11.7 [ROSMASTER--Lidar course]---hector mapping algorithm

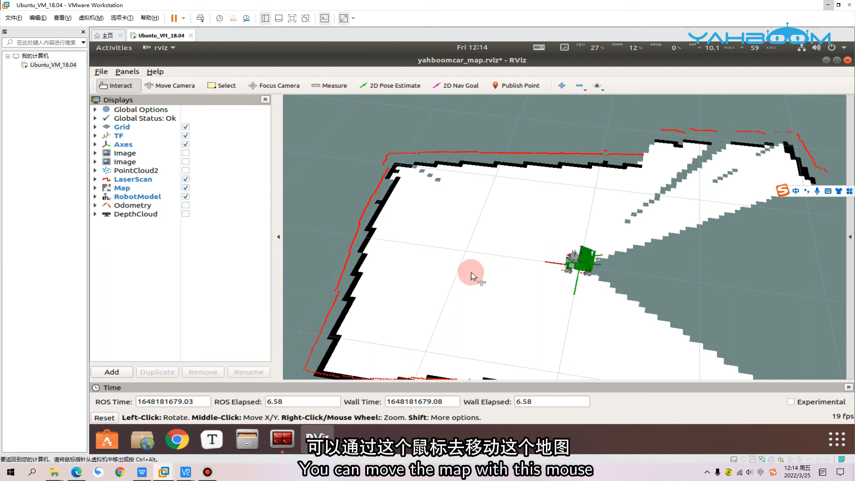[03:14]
可以通过这个鼠标去移动这个地图我们把它调整到一个合适的位置
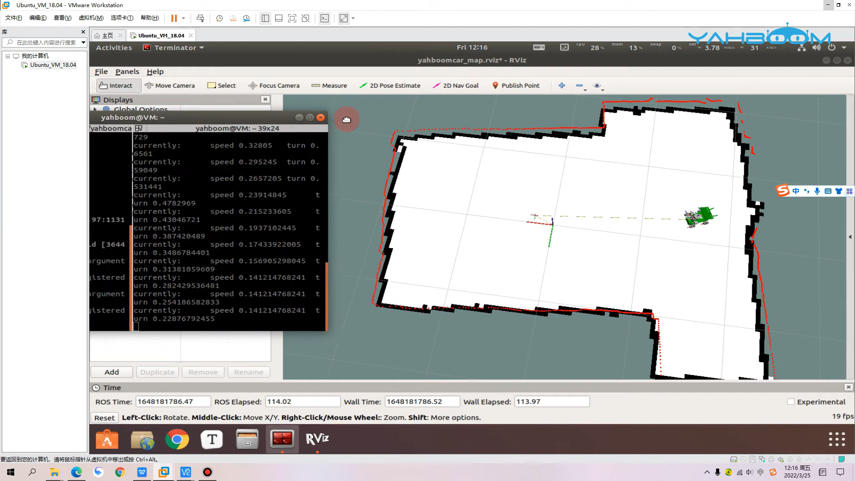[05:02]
我们现在地图就差不多已经跑闭合了这里可以看到我们在实际的镜图过程中其实是没有用到摄像头的大家如果要使用摄像头的话可以在这里添加摄像头的话题